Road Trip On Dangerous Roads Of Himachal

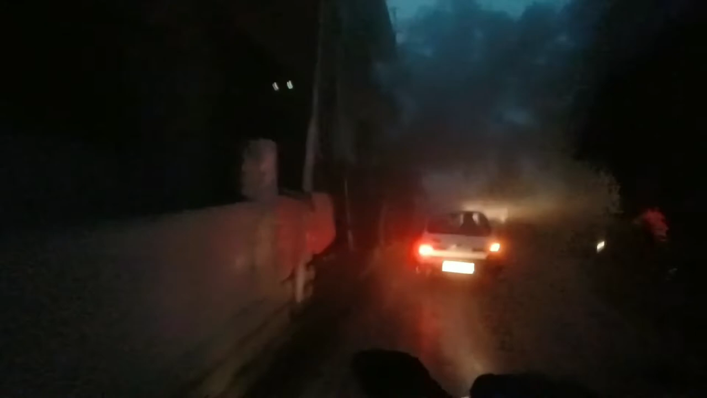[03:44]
कैमरा में एक्चुअली इतना नहीं दिखता है बट लिटरली इफ यू आर हियर यू विल रियलाइज हाउ फॉगी इट इज। ये देखिए
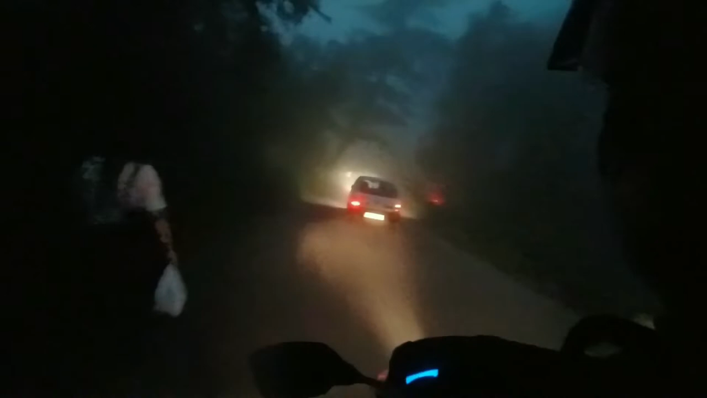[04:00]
अब हम आ गए मेन रोड में और बहुत ठंडी हो रखी है।
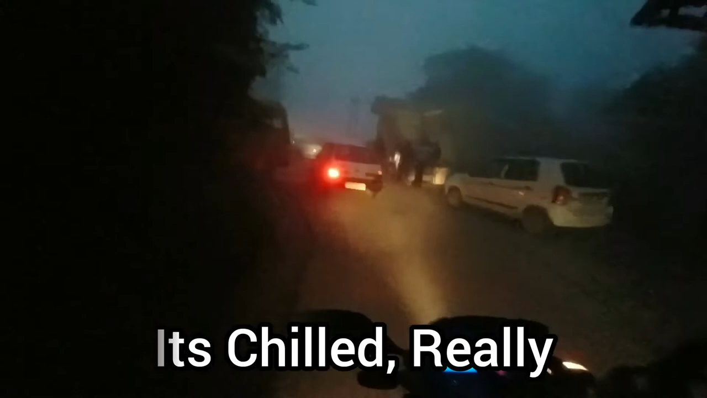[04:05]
गाइज आज पहली बार मेरे को ठंडी नहीं लग रही है। क्या खा लिया तूने?
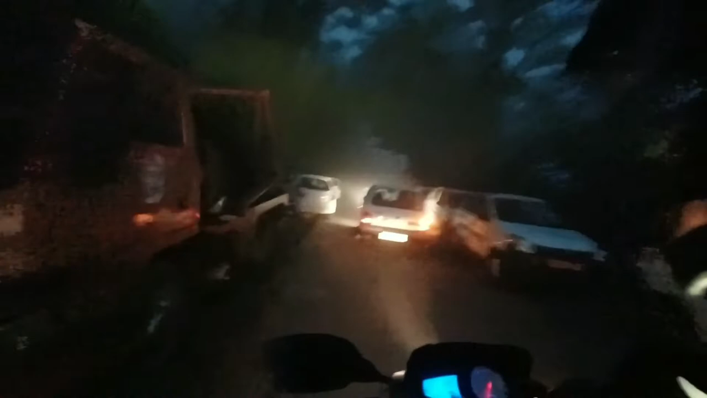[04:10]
पता नहीं यार आज मेरे को ठंडी नहीं लग रही है, अदरवाइज आई एम अ पर्सन हु विल फील चिल्ड वेरी इजीली, मतलब कभी भी मेरे को ठंडी लग जाती है। गाइज ये स्लोप देखिए,
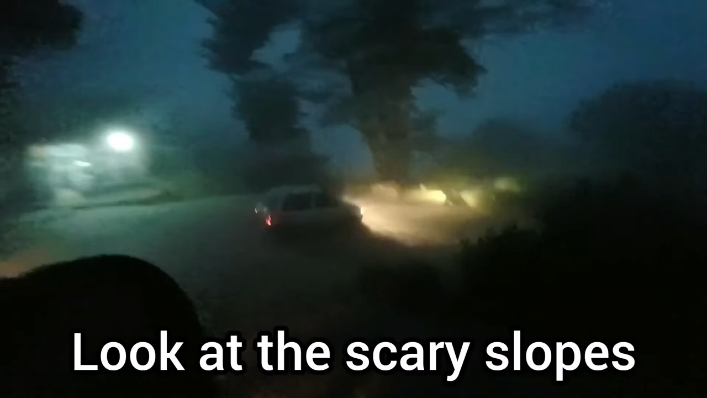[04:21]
ये रॉ वीडियो सिर्फ और सिर्फ आप लोगों की डिमांड पे डाल रही हूँ। बाइक है ना सिर्फ और सिर्फ लाइट की वजह से चालू है, अदरवाइज इसमें मतलब न्यूट्रल पे चल रही है बाइक मस्त।
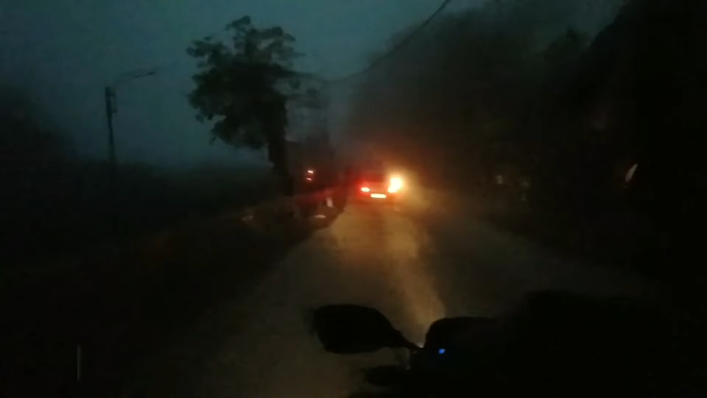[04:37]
ब्रेक पे तो हाथ रखना ही पड़ेगा।
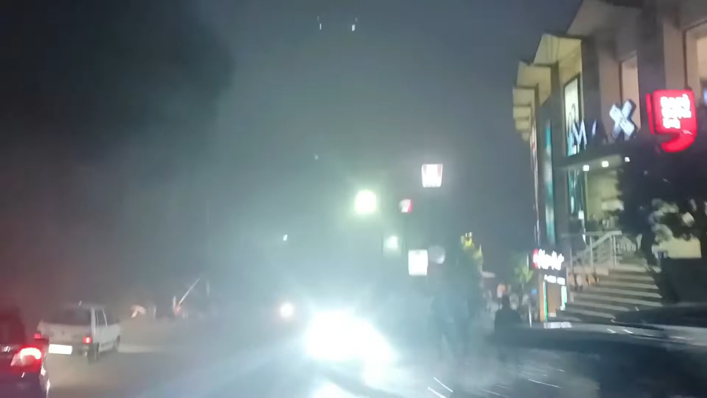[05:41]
इधर से आपको वोल्वो मिलती है, रिंग बस सब यहाँ पे मिलेगी, ये मॉल के जस्ट सामने।
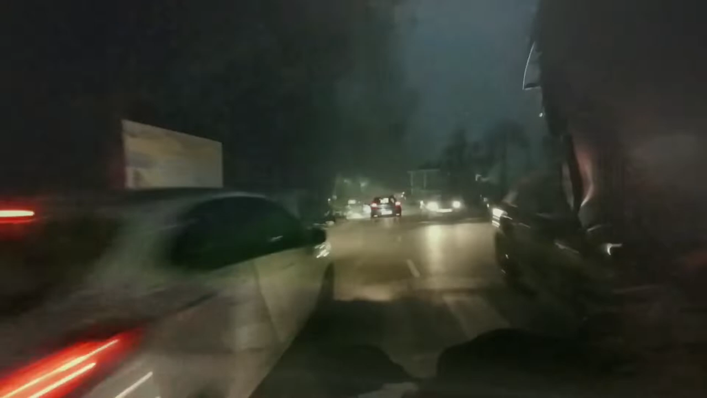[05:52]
बाइक बंद कर देंगे, सिर्फ लाइट के लिए ऑन करेंगे, जैसा कि आप देख सकते हो।
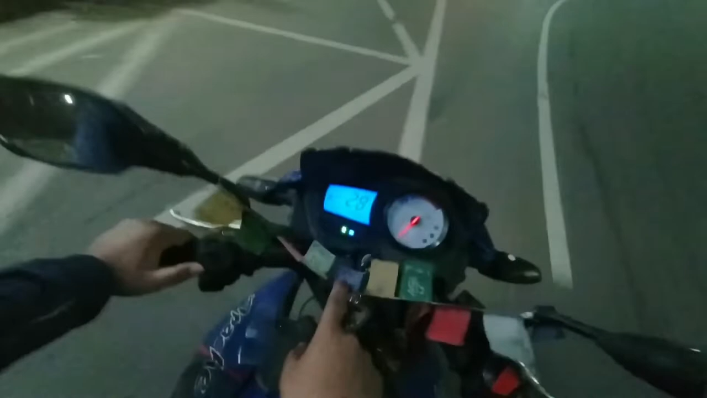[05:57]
बस गाड़ी अपने आप चलेगी, ये ना न्यूट्रल, न्यूट्रल चल रही है गाड़ी अपने आप।
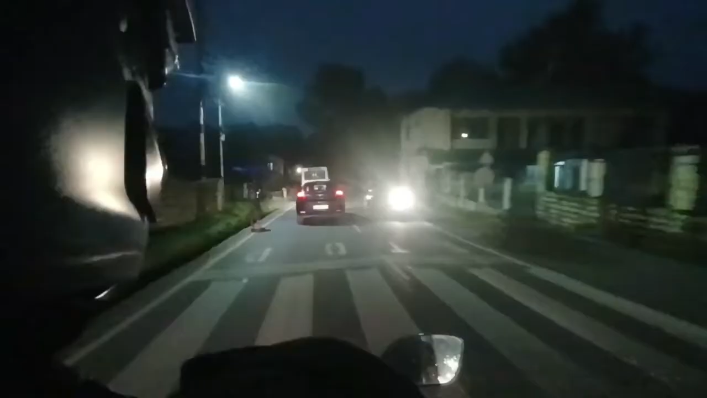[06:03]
अच्छा, कोई बोलेगा वीडियो एडिट किया है, ये है, तो भाई मैं बंद करके दिखा देता हूँ।
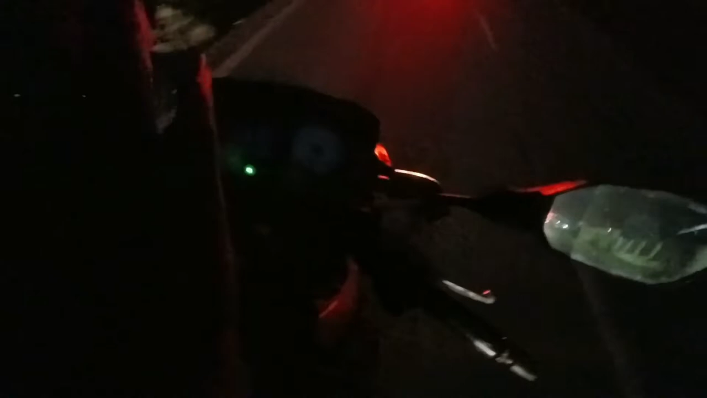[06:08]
बाइक हो गई बंद, लाइट भी हो गई बंद, अभी बाइक अपने आप चल रही है। देख, न्यूट्रल दिख रहा है तुम्हें?
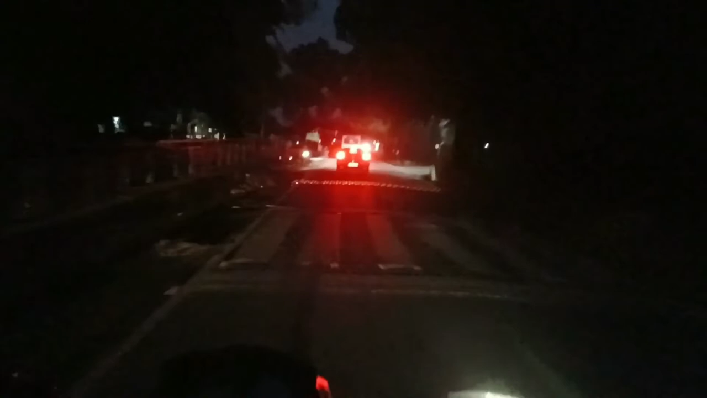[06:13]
अरे देखो सामने, अपने आप चलेगी यार, चलने की जरूरत नहीं है।
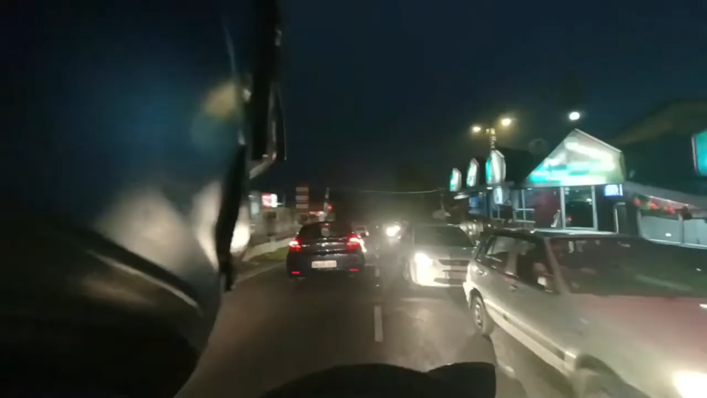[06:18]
देख, अपने आप निकल रही है, सिंपल, कुछ करना नहीं। ये देखिए बाइक बंद है, अपने आप आराम से चल रही है, ऐसी चलेगी वो।
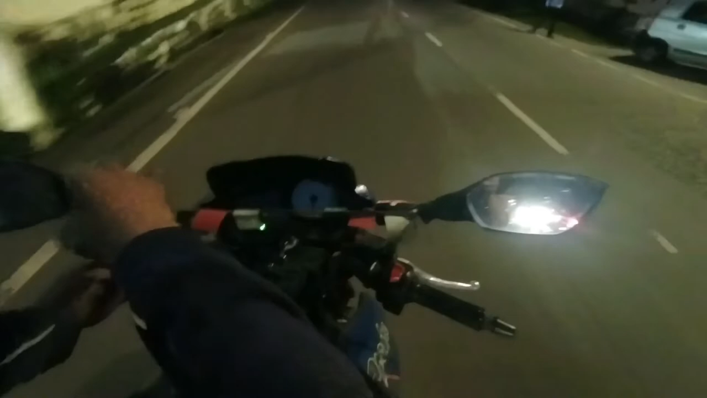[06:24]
तो बस मैं लाइट के लिए ऑन करता हूँ, वैसे आप करनी ही पड़ेगी, अगर फिर लाइट आता ना तो लाइट देख लीजिए।
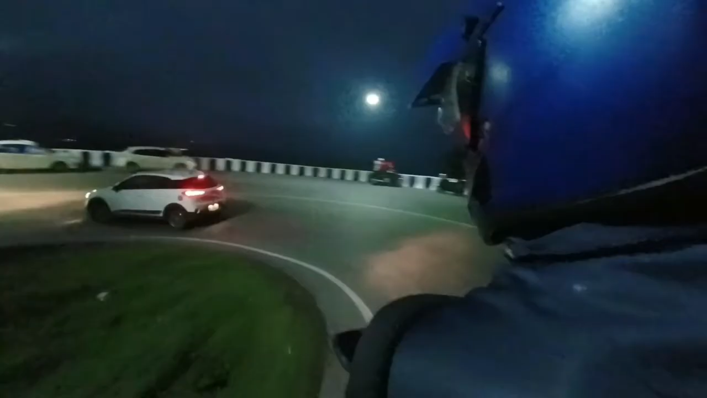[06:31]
ये मेरा फेवरेट वाला स्लोप आ गया,
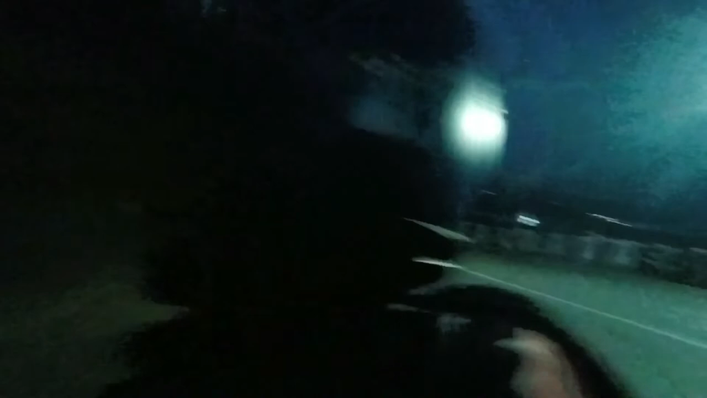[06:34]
यहाँ से दिन में इतना अच्छा सा व्यू दिख रहा है। चलानी पड़ेगी गियर में, क्योंकि अब जाना है ऊपर।
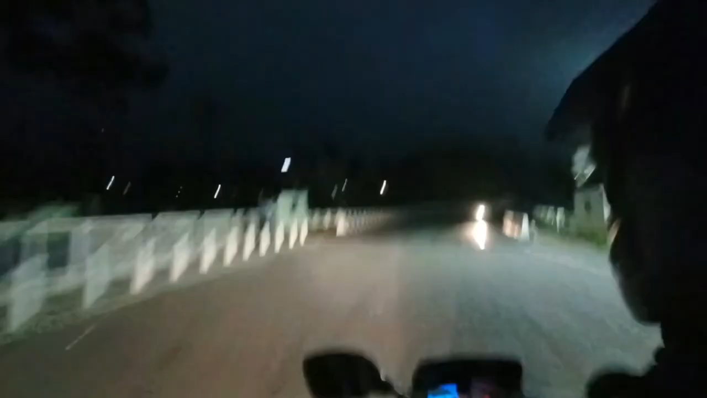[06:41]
तो गाइस अब हम फिर पहाड़ पे चल रहे हैं, तो रोहित ने फाइनली बाइक स्टार्ट की है। अब जाके इतने किलोमीटर के बाद जाके अब बाइक स्टार्ट हुई है,